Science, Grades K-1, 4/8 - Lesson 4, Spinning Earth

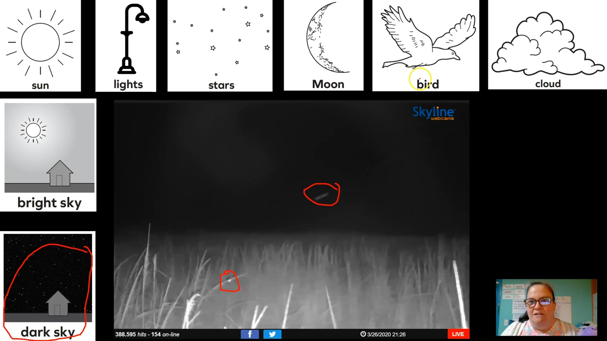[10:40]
There was like moths and things that were flying by, which was really neat, but it's not a bird, but it's a bug. Um, and then I didn't see any other of these things in this one. It's just dark sky, right? Maybe if the camera was better, we'd be able to see stars, but I don't see them. Let's go on to the next one. Okay. This one was Sydney.